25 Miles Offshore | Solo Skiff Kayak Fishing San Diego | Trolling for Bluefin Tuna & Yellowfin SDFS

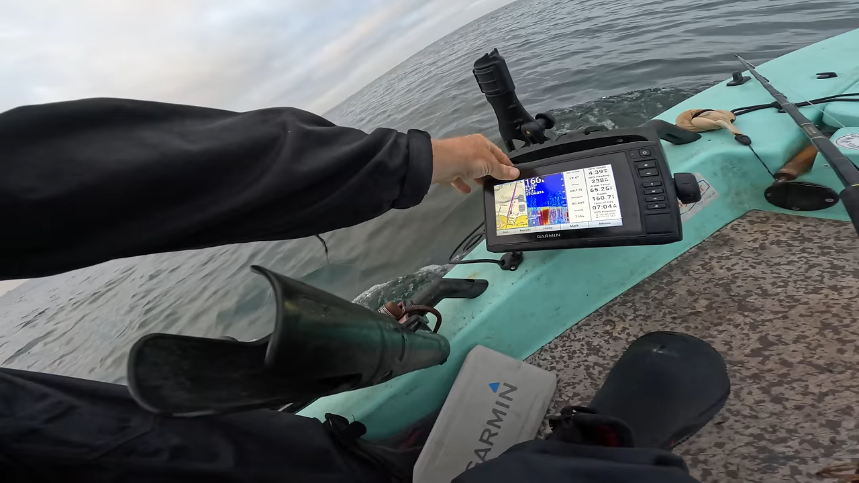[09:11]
It's 7.04 right now. And we're gonna go. I had to the 178. There's the 182. Punching the 182 route. 182. Navigate to. Go to.
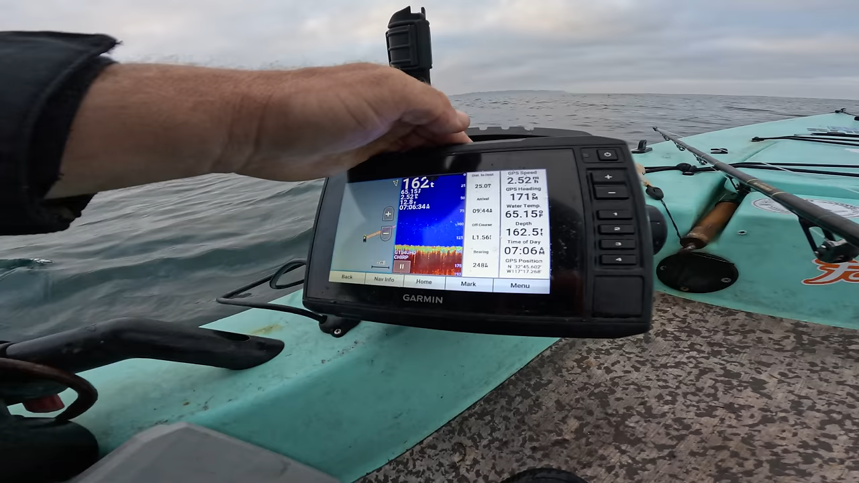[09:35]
25 miles. Two hours. Could be there by nine.
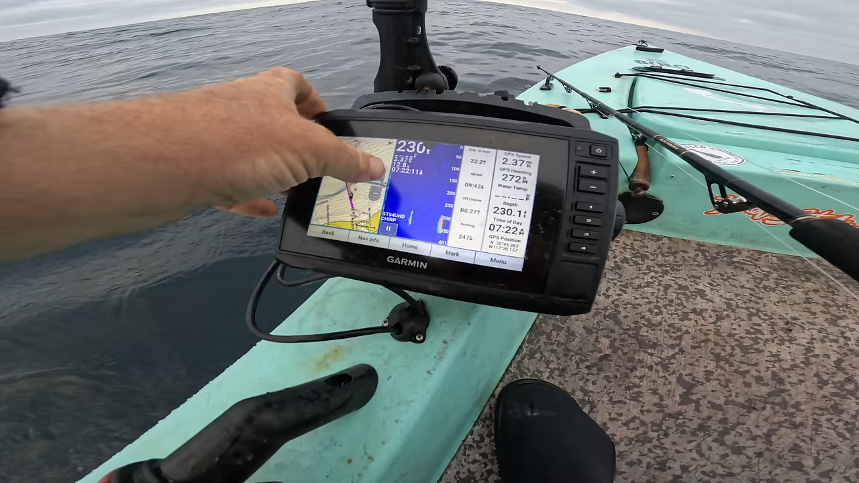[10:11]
About 20 minutes or so. And. I'm gonna be going across. This is the 270 area. So. I'm gonna go ahead and put the troller out. And then. You know. Troll across this ridge. On my way to the upper nine. And then out west. To the 182. So.
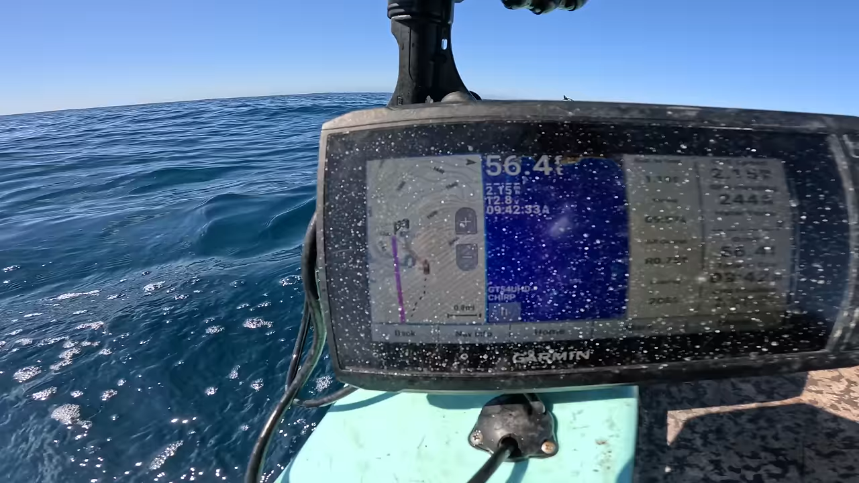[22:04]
okay it's 10 45 and i'm one one mile away from the 182
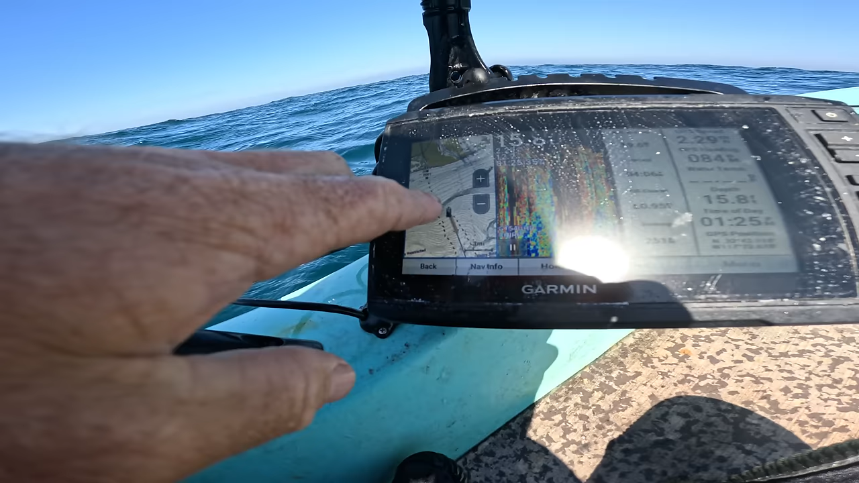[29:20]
it's 2 30 now we're almost at the 50 fathom ridge line which is about six miles from mission bay that's why it's showing up 19 miles from the 182 where i left i saw that it looked like the new seaporth maybe